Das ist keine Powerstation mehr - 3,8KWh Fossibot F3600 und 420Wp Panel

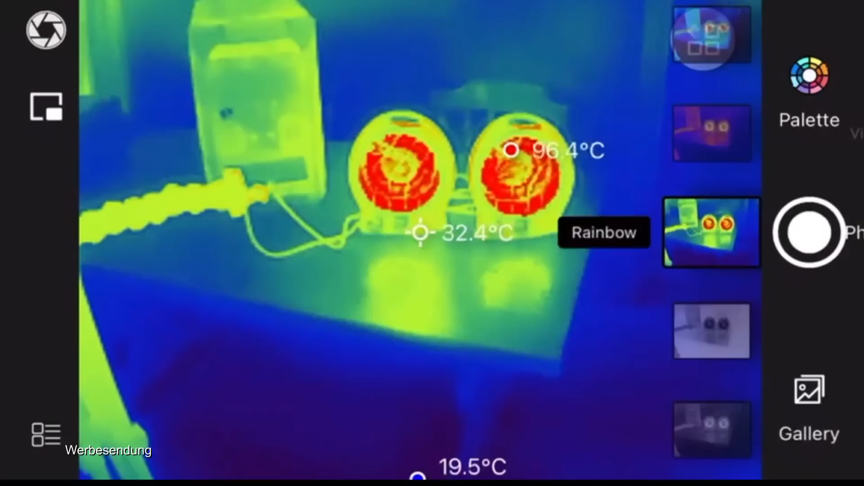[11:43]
On screen: spot 32.4°C, max 96.4°C
Ja, hier sieht man das Ganze mit der Wärmebildkamera einmal.
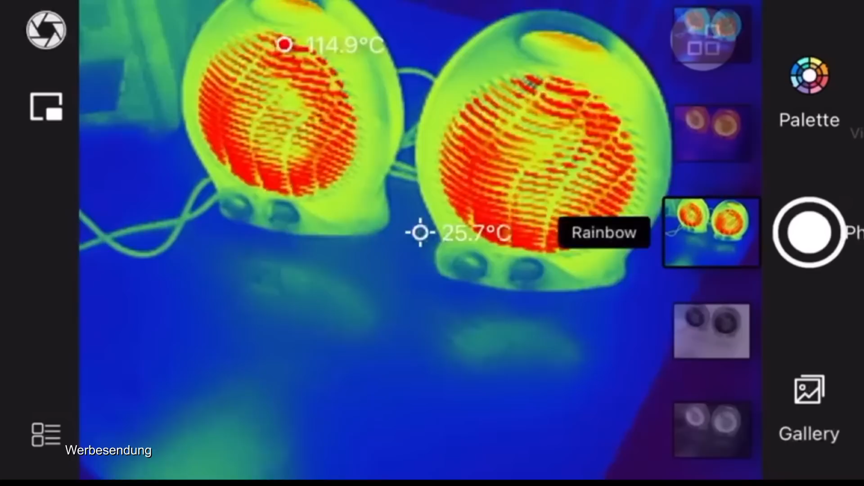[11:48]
On screen: spot 25.7°C
Das Ganze läuft hier jetzt ungefähr seit 10 Minuten.
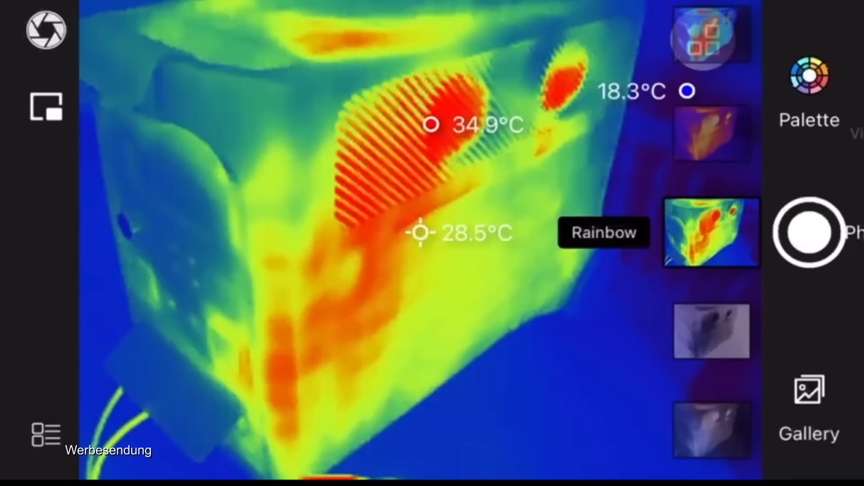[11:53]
Völlig problemlos.
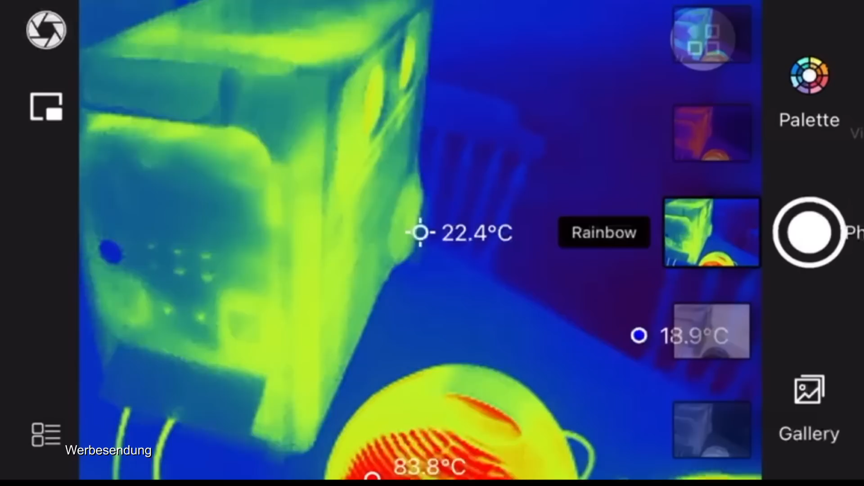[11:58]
On screen: spot 22.4°C
Die Power Station sagt, die hat noch knapp 80%. Heiß wird hier eigentlich nichts. Nicht mal die Kabel von den Heizlüftern.
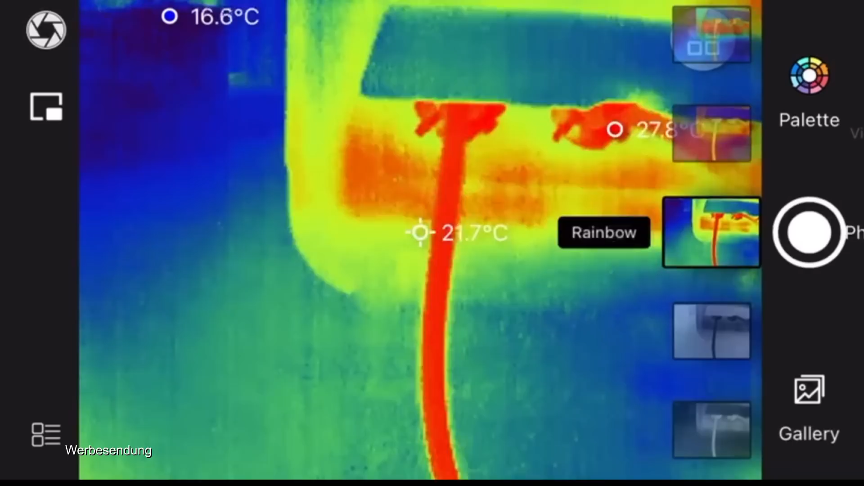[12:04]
On screen: spot 21.7°C, min 16.6°C
23 Grad. Hat jetzt noch 18%. Aber ich kann jetzt schon sagen, die Speicherleistung stimmt absolut.